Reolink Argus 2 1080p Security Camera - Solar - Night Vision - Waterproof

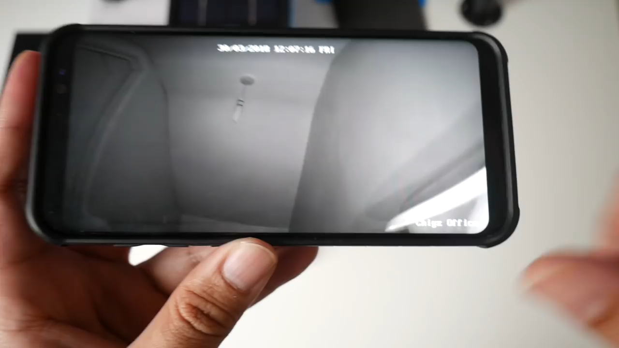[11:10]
the camera is in a different place it's not in this room right now because I wanted to give you a demonstration of the night vision now I'm going to turn the light on near the
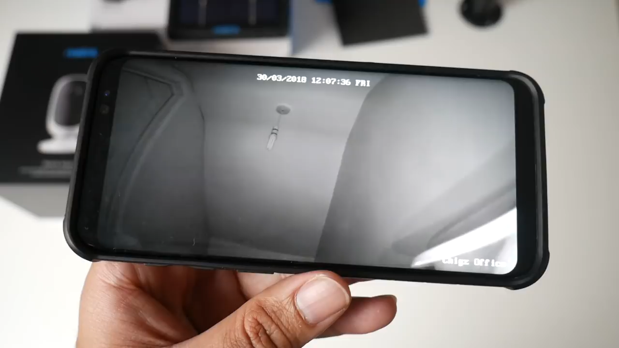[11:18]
camera and you will see what happens